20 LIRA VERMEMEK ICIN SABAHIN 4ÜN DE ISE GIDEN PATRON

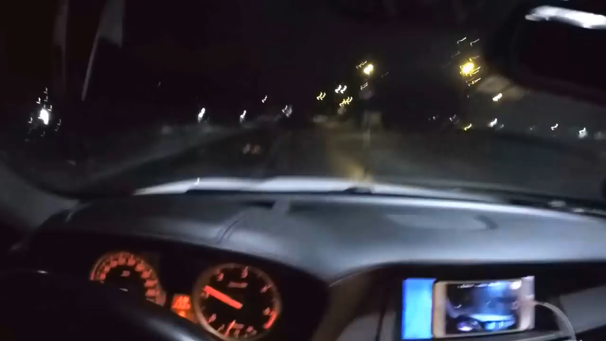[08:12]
çalışıyor arkadaşlar. Bizim firmaya doğru geldik. Ha.
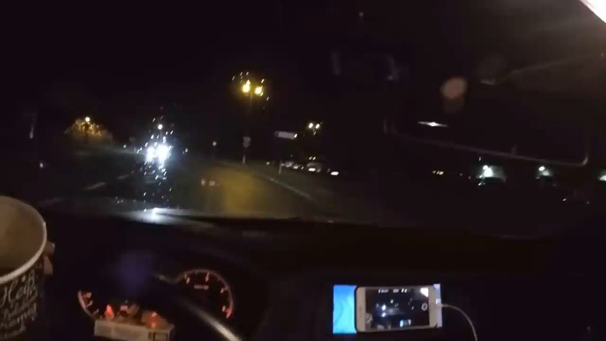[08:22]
Görüyorsunuz biri daha gelmiş. Kapıda bekliyor. Bu da bize mal getirdi arkadaşlar. Burada. Şöyle.